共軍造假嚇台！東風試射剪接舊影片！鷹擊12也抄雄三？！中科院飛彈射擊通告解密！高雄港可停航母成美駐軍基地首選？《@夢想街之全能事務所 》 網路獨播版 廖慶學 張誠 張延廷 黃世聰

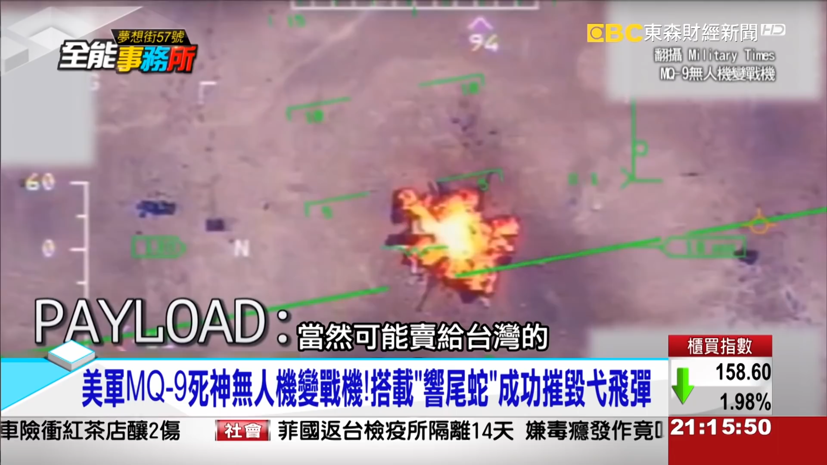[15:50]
可能賣給台灣是比較偏向是所謂偵察型因為台灣畢竟我們是為了要
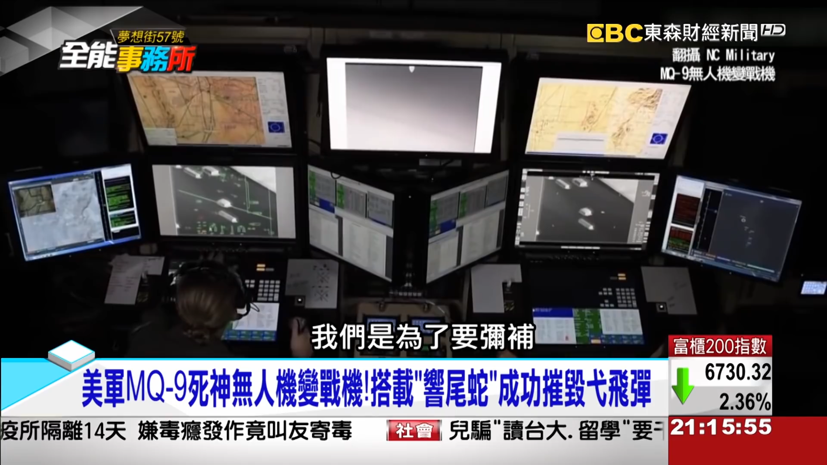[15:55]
彌補我們現在可能這個防空雷達一些相關的不足說法是這樣子但是會
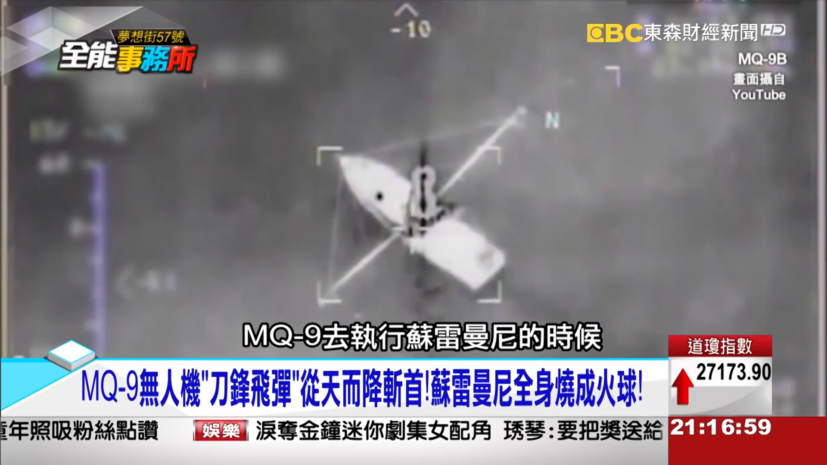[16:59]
9去執行蘇雷曼尼的時候它是用那個刀鋒飛彈刀鋒飛彈是打
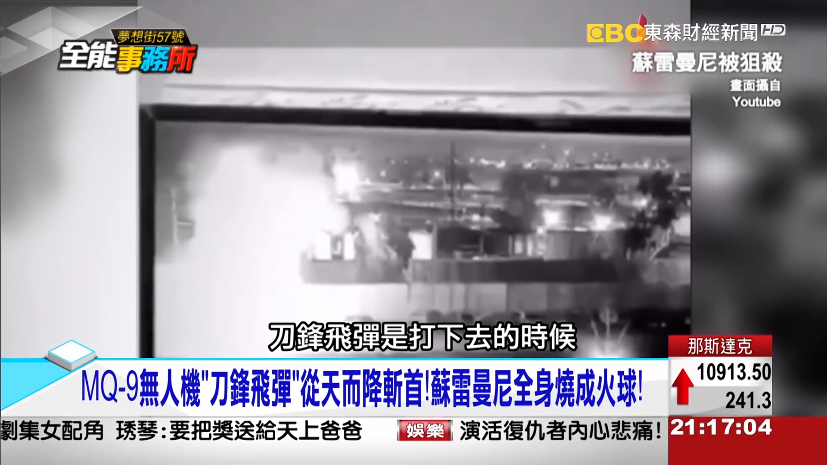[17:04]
下去的時候它快要靠近它最後一秒鐘它有刀片會出來刀片出來的時候簡直它是攪進去那個車子裡面如果你去看那個時候它是這樣攪進去之後整